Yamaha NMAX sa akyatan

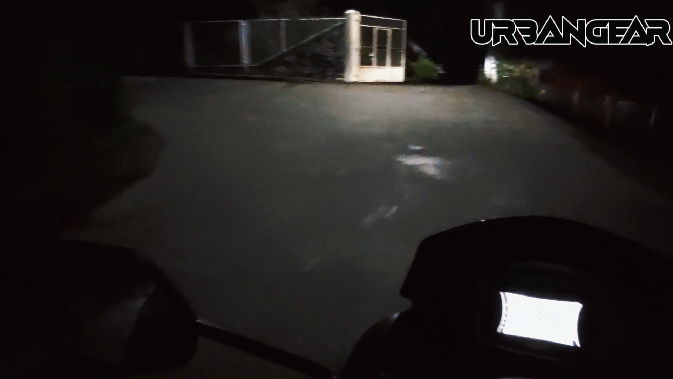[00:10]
Gusto ko lang i-try kung gaano nga ba kalakas tong Max 2022 model sa akyatan dito sa Baguio City. Yan, punta lang tayo ng Marcos Highway.
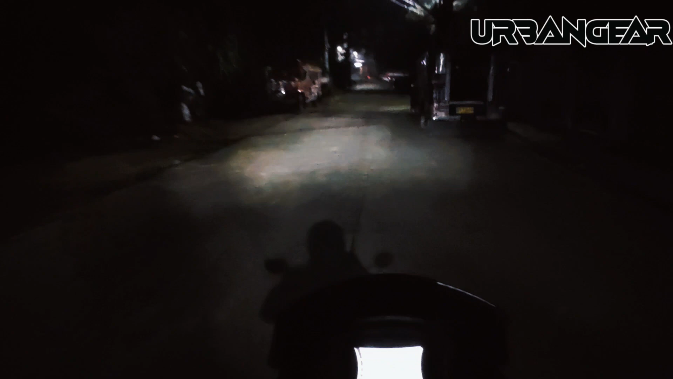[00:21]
Yan. So napakalamig. Kaya tapos lang ang ulan. Yan.
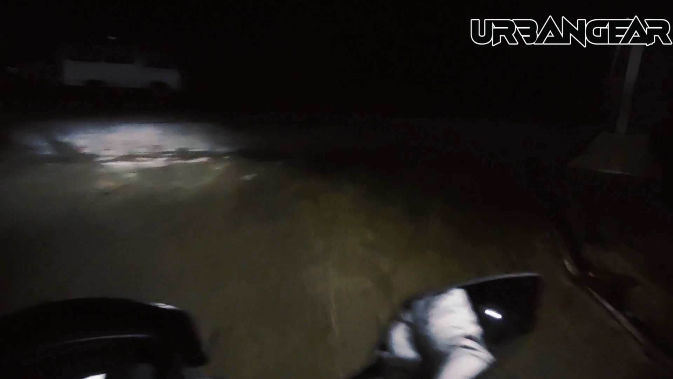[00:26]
So nandito tayo sa Bacaking North dito sa Baguio City.
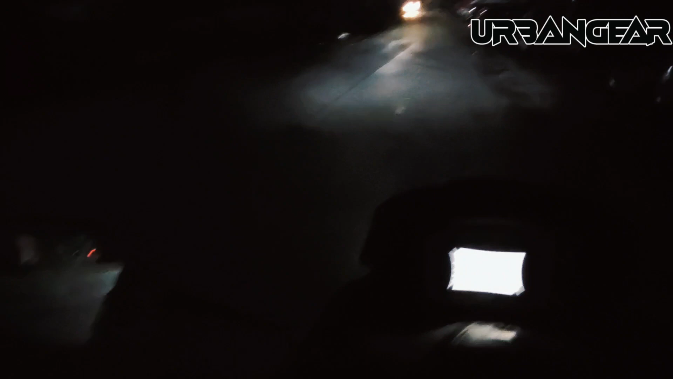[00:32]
Try din natin tong bagong kabit natin na mic. Yan. So sabi nila mabigat daw ang N-Max sa akyatan.
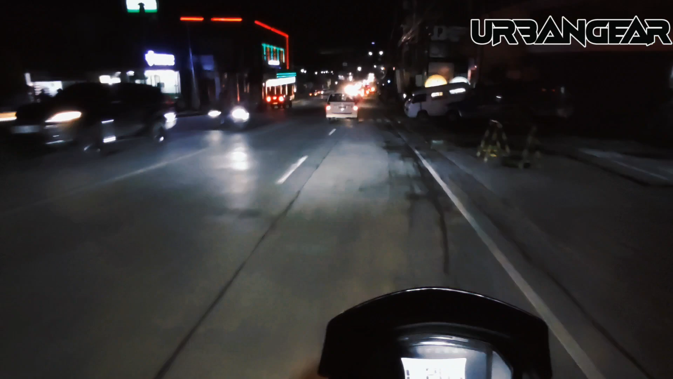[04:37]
dito tayo ngayon. Hindi pa tayo ngayon sa Marcos Highway. Yan. Lamig. Try natin. Dito, maraming paakyat dito. Halos lahat dito akyat. Ang mga naka-open pang establishment sa ganitong oras. Mag-8 PM na to.